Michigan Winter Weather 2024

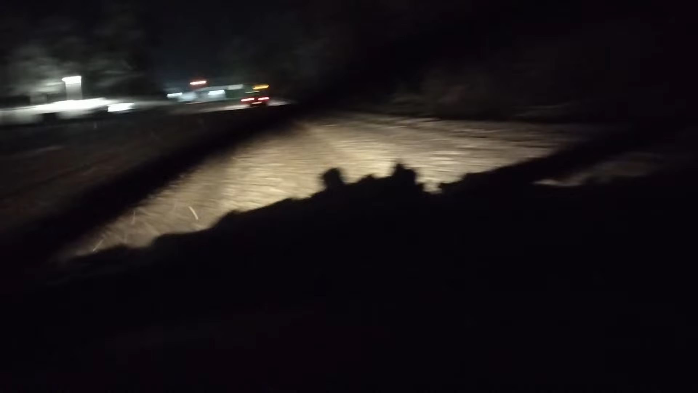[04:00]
The slush will pull you right off the road into a ditch. And I ain't going into a ditch in my little tiny car, because I'll never get out. You can 100% tell that that's an inexperienced driver in front of me, because they started they didn't speed up at all to get up that hill, and so they like just let the car slow to nearly a crawl.
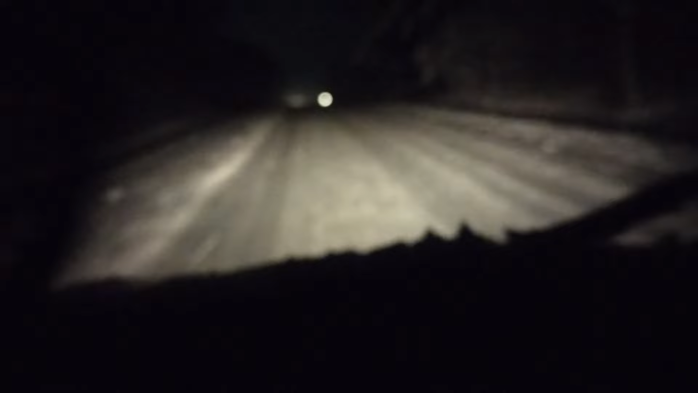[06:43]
This hill is really hard to get up after she had to turn right before the hill started, so I couldn't really get a running start at it. I made it. I slipped a few times, but we made it. Is real bad right here. It's under the snow is the problem.
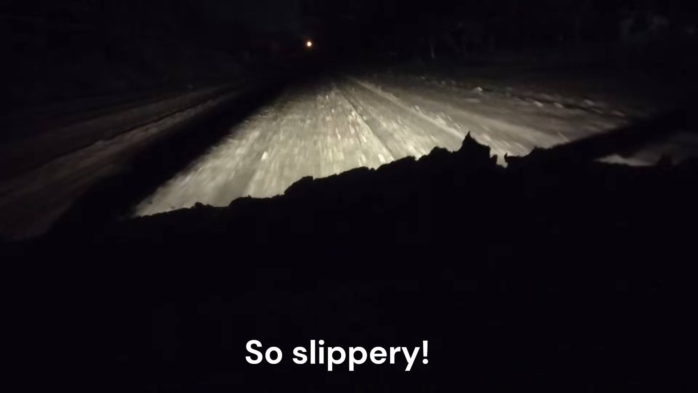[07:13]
You can't always see it. This is about where I was last night. Maybe a little bit further back now that I got that slush where two deer ran out in front of me in the middle of a really bad snowstorm, which is what started this stuff right here. I almost went off the road. That was scary. I've had to slow way down for some reason.